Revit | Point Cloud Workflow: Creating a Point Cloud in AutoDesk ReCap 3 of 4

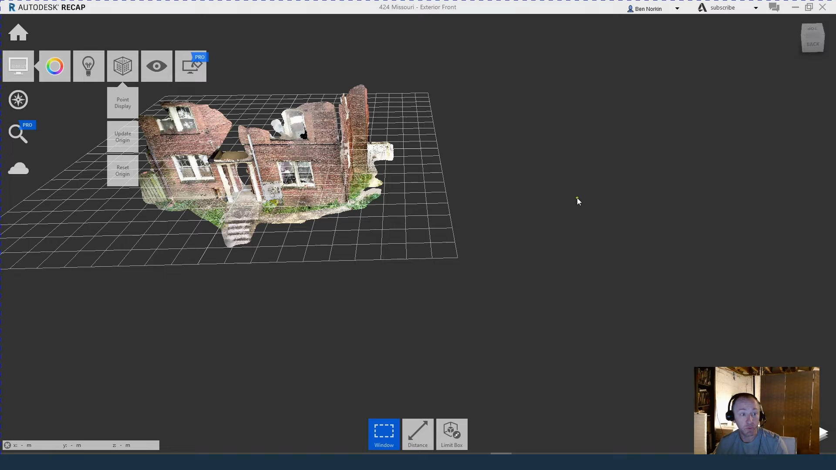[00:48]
and I really don't know much about Recap, which is lucky, it just sort of works.
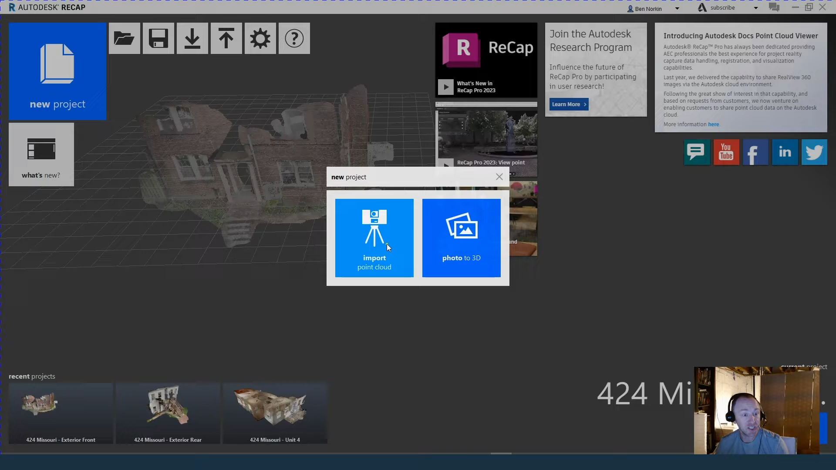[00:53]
If I do a new project, import point cloud, we have to find a place for it. So I'm going to go and select the folder I just made.
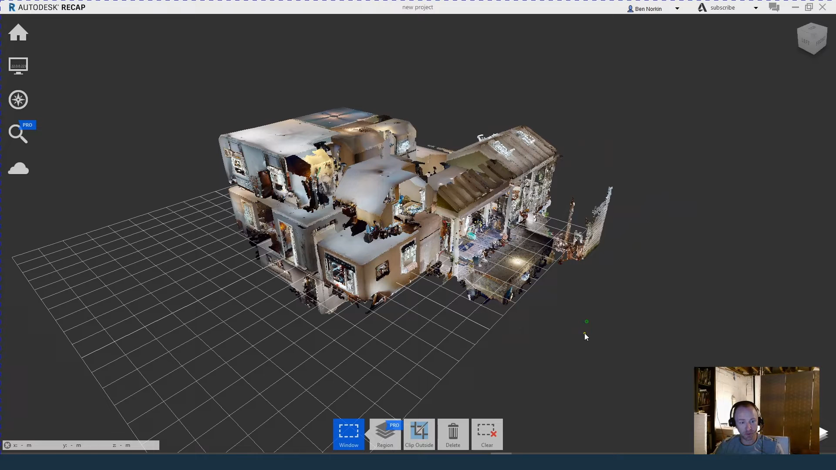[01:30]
Once it's done, you get a big blue button over here. It says Launch Project.
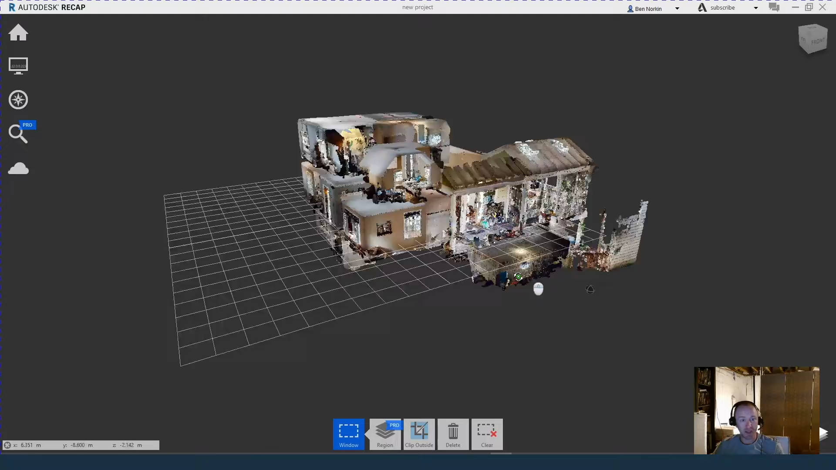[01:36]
So I click that, and this is what I get. So this is a new project. This is not the one that I was spinning around in a minute ago.
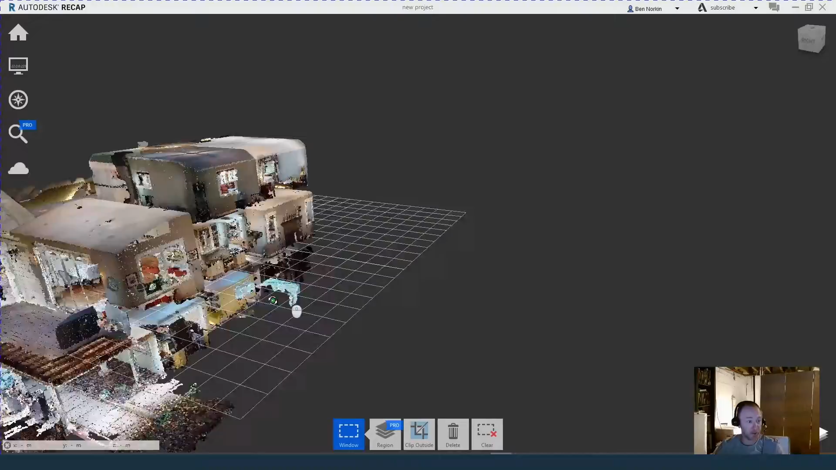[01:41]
So we'll start to look at this more as I start modeling. But here we see this is the point cloud.
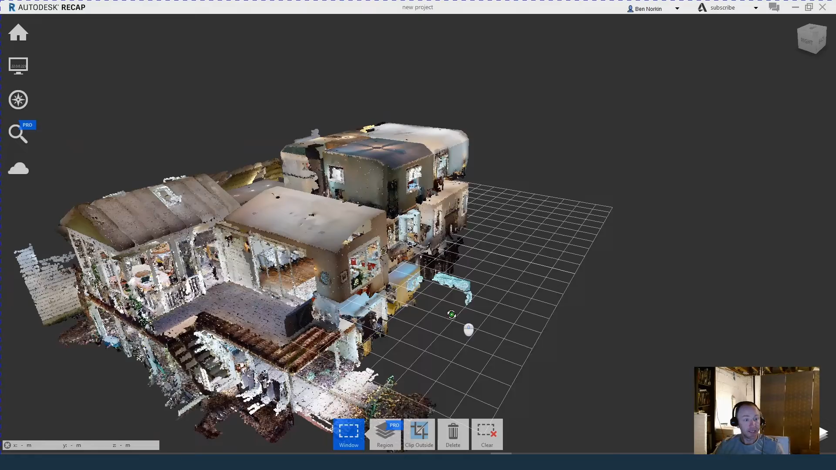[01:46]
And you see it can get some of the exterior space a little bit. But for the most part, we're concerned with the interior.
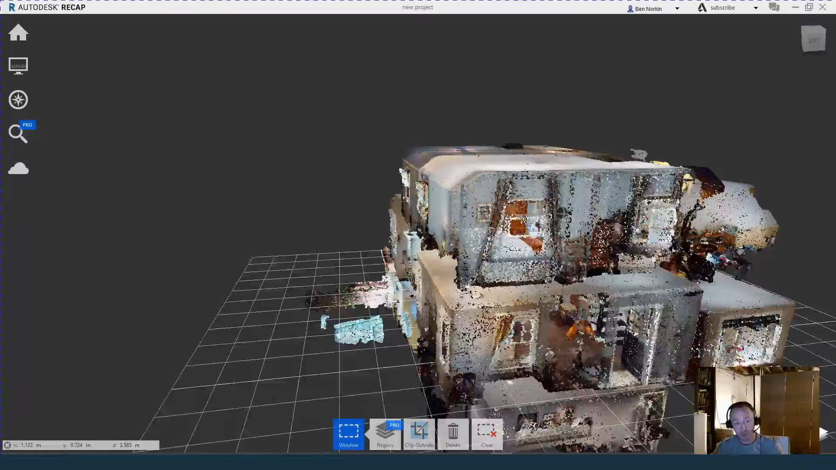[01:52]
And here I can see, like, you zoom in, you can sort of see all the data points.
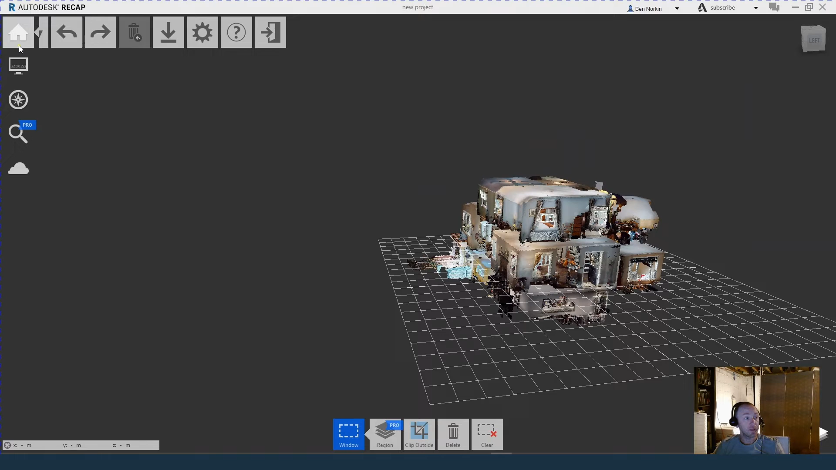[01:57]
But basically we just want to do a save as.